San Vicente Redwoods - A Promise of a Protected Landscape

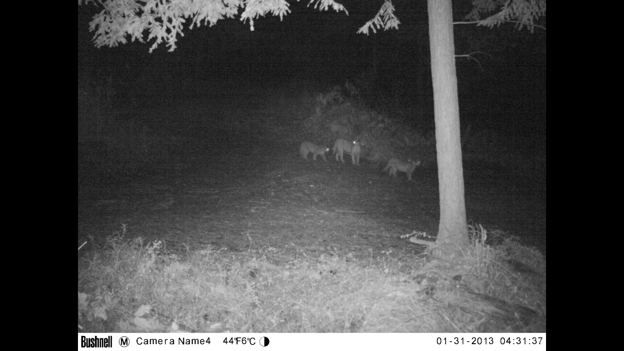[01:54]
kind of watched them grow up on some of our wildlife cameras. There's also communication centers.
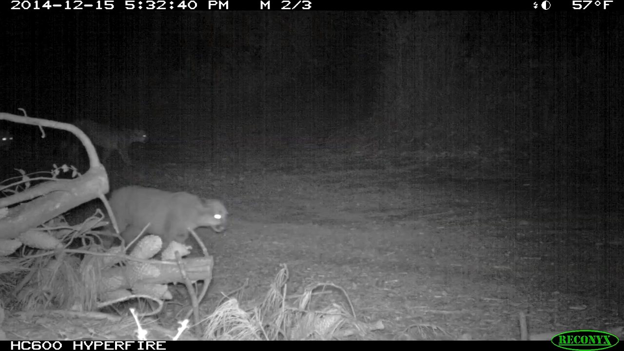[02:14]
There's 18 mountain lions that use
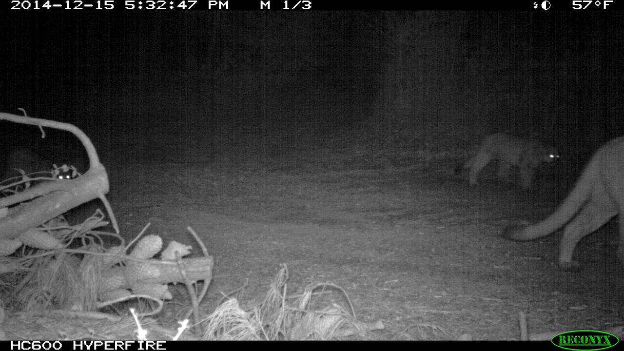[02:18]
this property very regularly because it is such valuable habitat.